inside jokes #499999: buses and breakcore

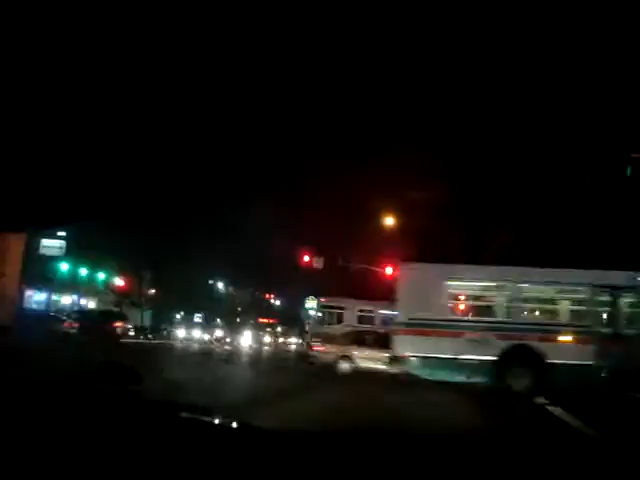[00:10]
Alright, we're going hardcore. That's a lot of buses that just happened at once. Wearing a lot of hats. Wearing a lot of hats. That place is open.